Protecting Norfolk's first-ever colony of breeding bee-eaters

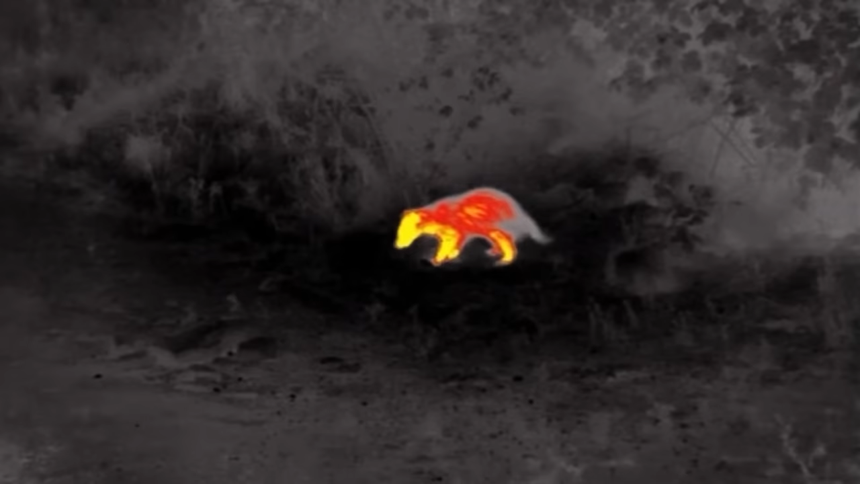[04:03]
You've got that top shelf. Just what the lights on it, yeah.
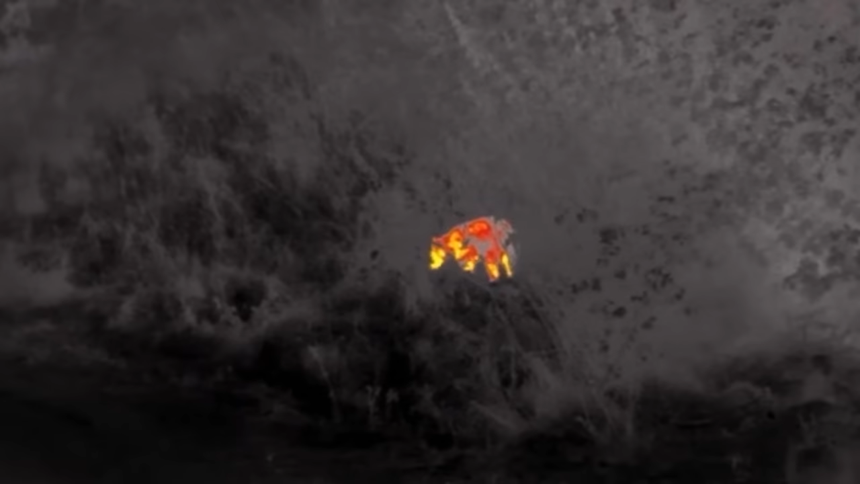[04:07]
Oh yeah. It doesn't look so, it doesn't look interesting. The nest is sort of just doing its own little thing. Yeah just snuffling away.